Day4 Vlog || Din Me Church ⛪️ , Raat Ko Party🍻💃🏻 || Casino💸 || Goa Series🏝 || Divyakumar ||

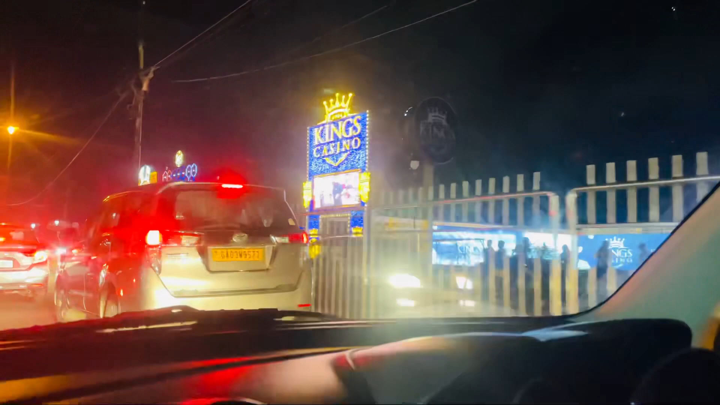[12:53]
Reaching पंजी, हम कसिनो वाली लेन में आ गए हैं पंजी में।
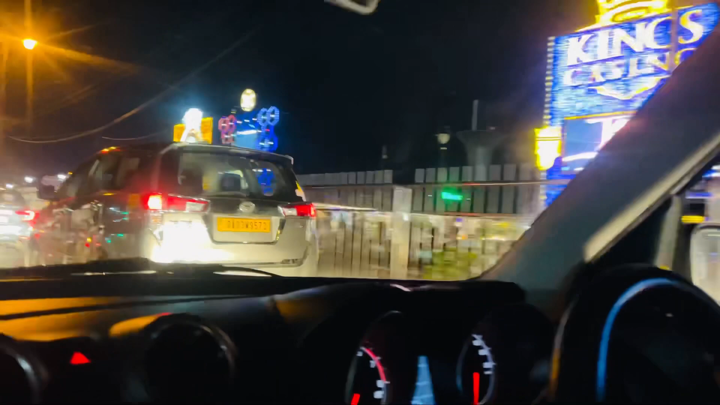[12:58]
हमें कसिनोस, ये रहा डेल्टन, जस ये रहा डेल्टन, हमें इधर आना है।